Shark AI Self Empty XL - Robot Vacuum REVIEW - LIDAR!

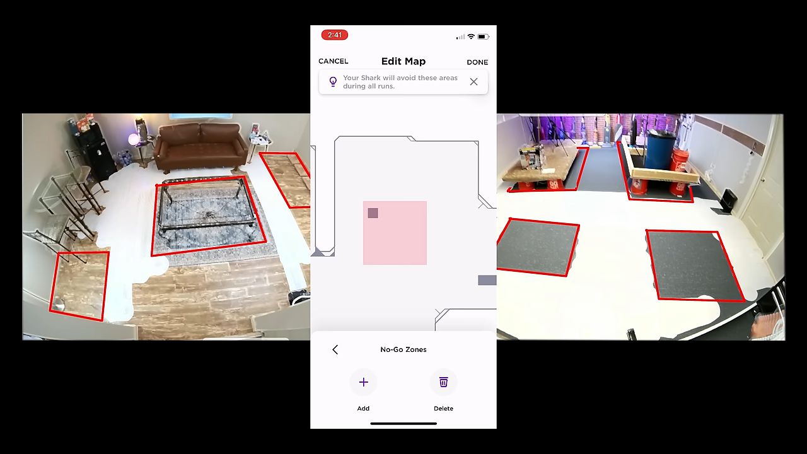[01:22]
which are zones that you can draw on the map in the app to keep the robot from going where you don't want it to go,
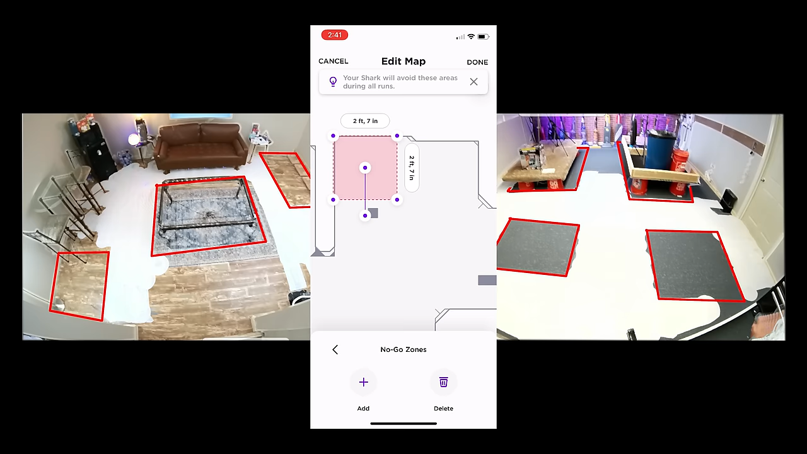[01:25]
which is a feature I consider very important, and it did really well with this in the tests.
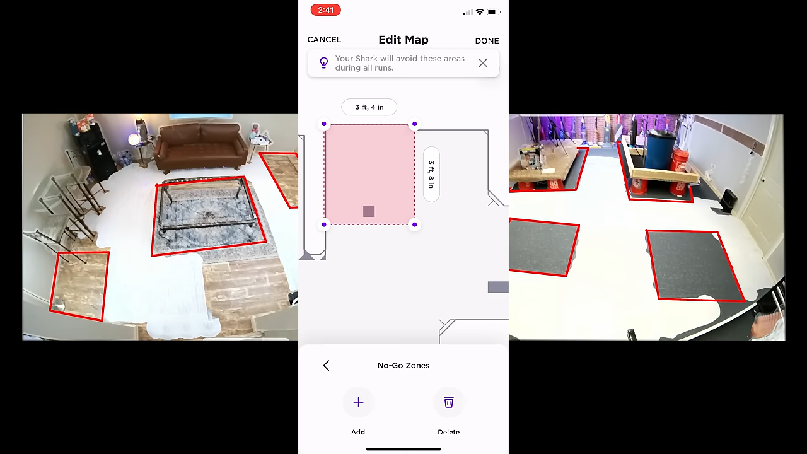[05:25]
So you really need to make use of those no-go zones and put small barriers around problem areas in the app in order to make sure it has a nice clean run every time.